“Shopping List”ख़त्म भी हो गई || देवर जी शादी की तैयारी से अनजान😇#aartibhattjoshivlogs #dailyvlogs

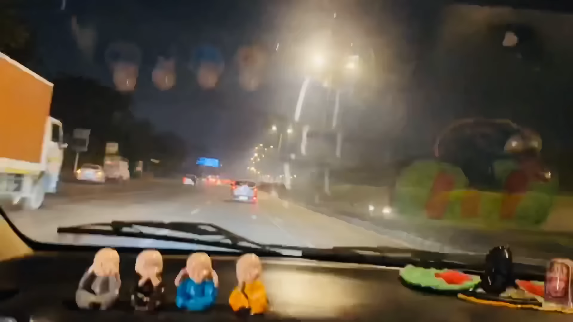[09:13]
आज पता नहीं किस बात का इतना जाम लग रहा है?
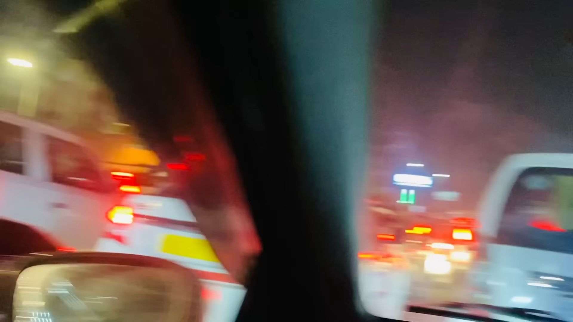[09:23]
जैर अर्मानी जी जोशी जी डेली जाम लगता है, कह यह इतना? रोज का है डेली का है? देली दारी है रोज का है